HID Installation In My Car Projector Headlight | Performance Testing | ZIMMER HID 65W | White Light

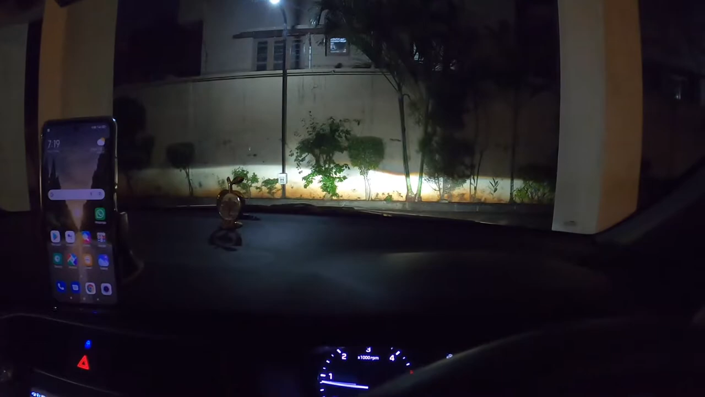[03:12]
और आप देख सकते हैं अभी जो है अभी फुल ग्लो हो चुका अभी कोज चाइडी बल्ब है तो इसको पूरा पार अभी फुल ग्लो होने में 2-3 सेकंड टाइम लगता है तभी आप देख सकते हैं यह जो
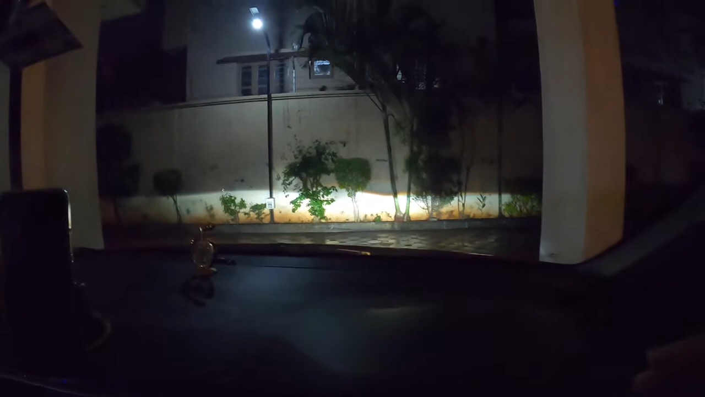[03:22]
है लो बीम पे है और इंटेंसिटी आप खुद बताएं और जज़ करें कि इंटेंसिटी कैसा है काफी अच्छा इंटेंसिटी दिख रहा लाइट जो है पारफुल लग रहा है तो च